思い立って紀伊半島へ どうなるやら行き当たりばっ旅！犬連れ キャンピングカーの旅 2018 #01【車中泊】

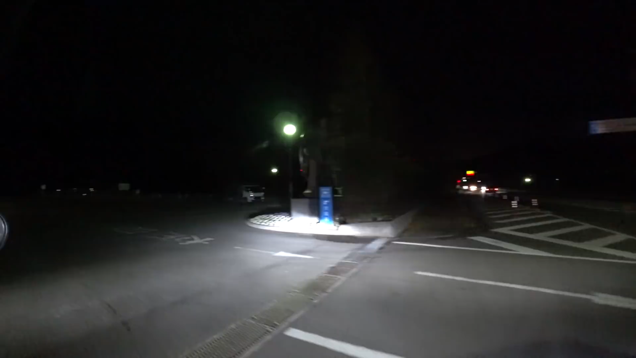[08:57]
きましたわざくばっかり大型大型って書いてあるね行って戻ってくる?